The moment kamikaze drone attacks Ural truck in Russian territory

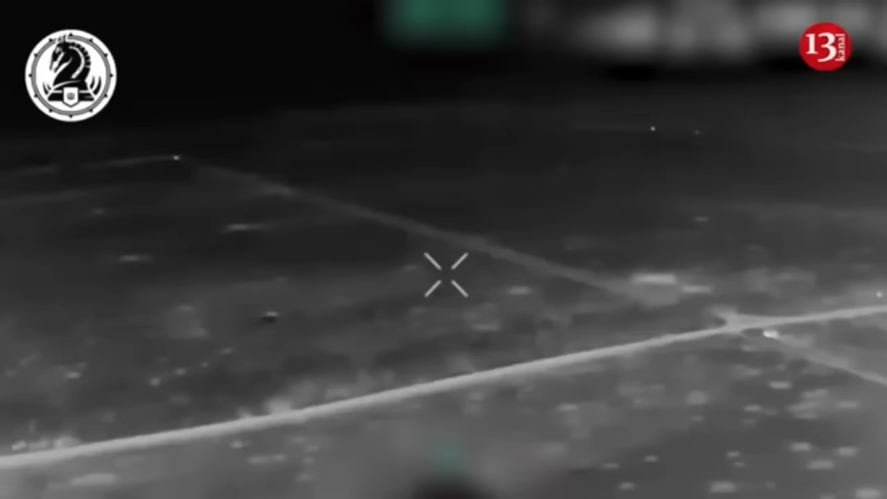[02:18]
The Ukrainian M2 Bradley infantry fighting vehicle effectively hit the T-80 tank of the Russian invaders.
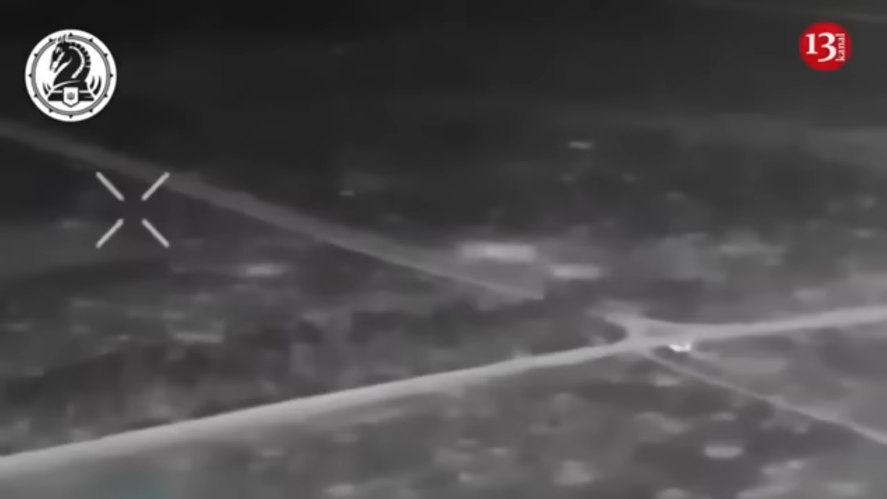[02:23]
This was one of the longest range direct kills of tanks in the Russian-Ukrainian war.